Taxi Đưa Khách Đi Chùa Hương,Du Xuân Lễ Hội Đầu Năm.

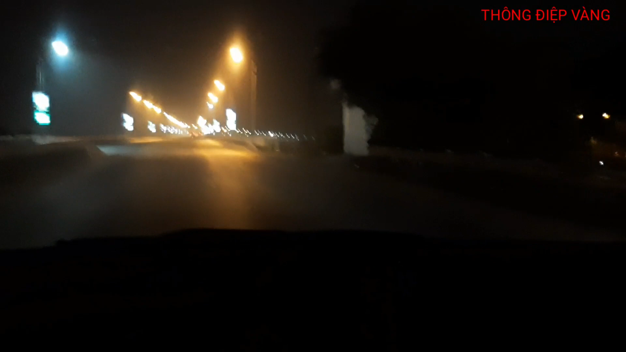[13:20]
Bây giờ thì em đang bắt đầu lái xe trên cầu Thăng Long rồi mọi người ạ.
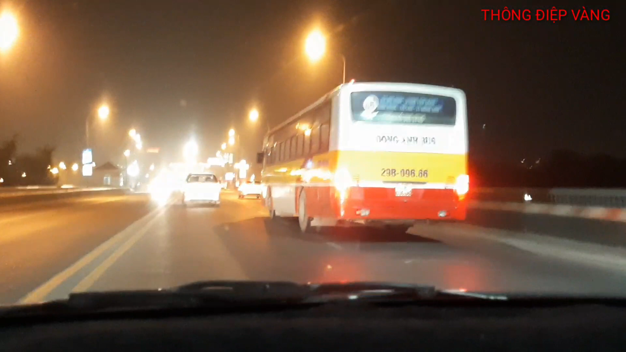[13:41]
Đi xe này là về tận Lý à? Đâu không phải. Không phải. À. 53. 64 nữa. 93 cơ mà. 93 mới lại 64.
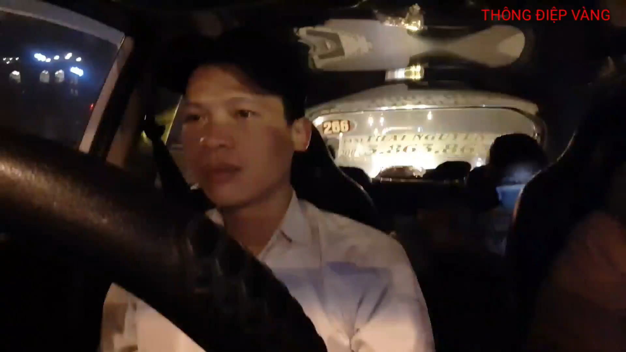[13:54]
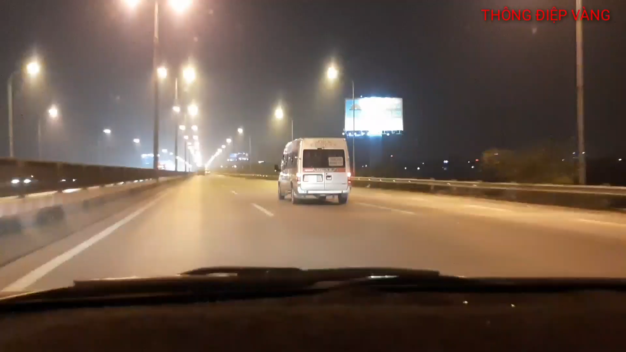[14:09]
64. Mọi người ơi, đây là cái đoạn đường Thăng Long Nội Bài nhá, thì đi khoảng hơn 1 km nữa về phía trước kia nó là cái ngã tư đèn xanh đèn đỏ Phú Cường mọi người ạ. Thì tại cái chỗ ngã tư Phú Cường này ấy, là có một chốt công an đứng ở đó, là thường bắt lỗi của xe máy, là khi mà chúng ta đi xe máy ấy, mà chúng ta muốn chuyển hướng rẽ trái để sang cái hướng đường đi Phúc Yên kia,
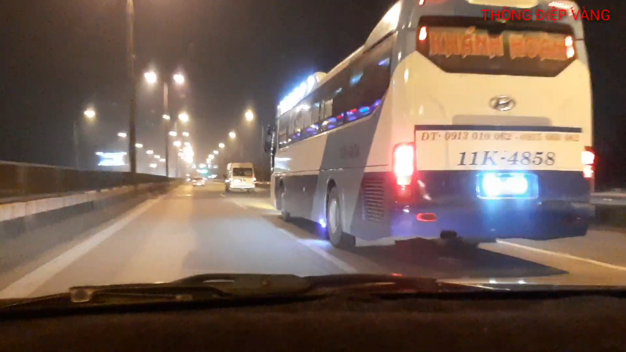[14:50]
Đấy là khi mà mình rẽ trái là mình phải xi nhan để rẽ sang cái làn đường bên trái trong cùng này, để tránh cái trường hợp mà bị công an bắt nhá. Còn nếu mà mình đi thẳng ấy, thì mình phải đi ra làn giữa, và ô tô cũng tương tự như thế. Ví dụ như em đang muốn rẽ trái để đi sang cái hướng đường Phúc Yên này thì em phải đi vào cái làn trong cùng bên trái này. Đấy, theo cái vạch kẻ đường này có cái mũi tên sang bên trái đây này.
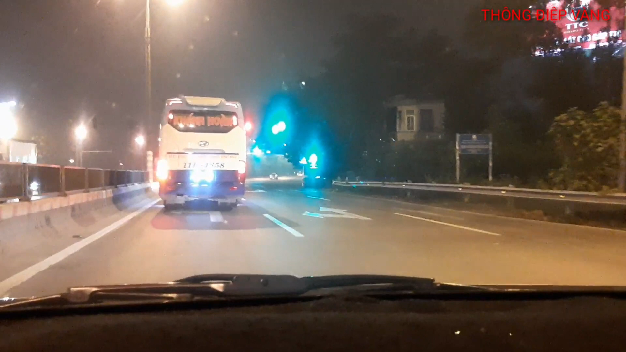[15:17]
Đấy, sau cái đít xe khách này có một cái mũi tên rẽ bên trái thì mình phải đi vào cái làn bên trong này để rẽ trái mọi người ạ. Vì ở cái đoạn ngã tư này là công an nó có chốt ở đây, nó hay bắt những cái lỗi như vậy, là nhiều những anh em lái xe mới mà đến cái đoạn đường này không chú ý là hay bị mắc những cái lỗi đấy lắm nhá. Sau khi mà mình đã cho xi nhan rẽ trái thì mình ra đến tâm
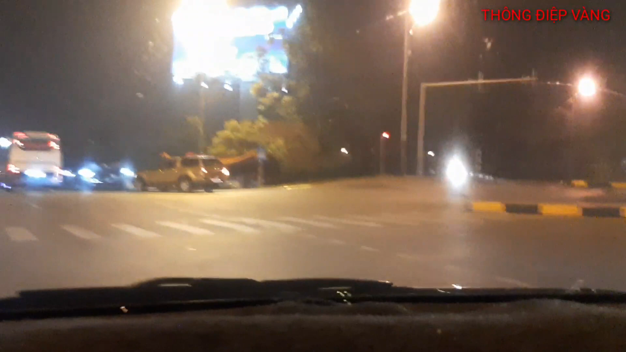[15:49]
của đường giao nhau thì lúc đó mình rẽ vào bên trái như thế này. Vừa nãy thì em đã chở khách về đến nhà rồi mọi người ạ.